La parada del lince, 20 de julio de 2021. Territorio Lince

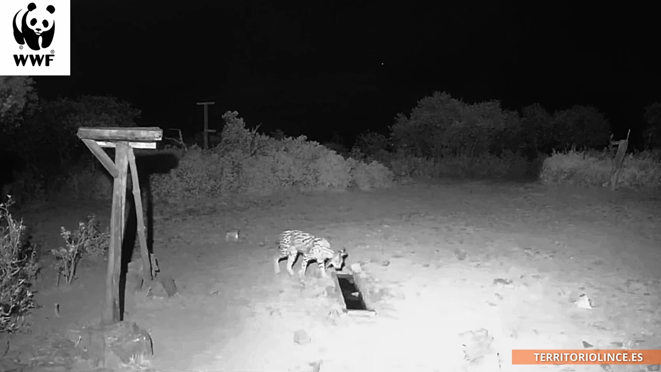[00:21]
Sus características más llamativas son las generales de los linces, pinceles, barbas y cola corta con un borlón negro apical.
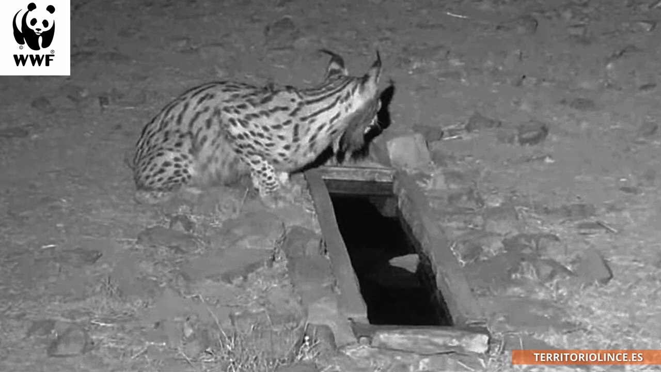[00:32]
A estas, se le han de sumar las propias de los felinos. Llamativos ojos frontales, que le dan precisión en la medición de distancias propia de cazadores de cortas distancias. Grandes globos oculares que le permiten ver en condiciones de baja luminosidad. Orejas hirsutas y triangulares, antesala de un oído fino capaz de detectar el discreto caminar de las patas insonorizadas de los conejos.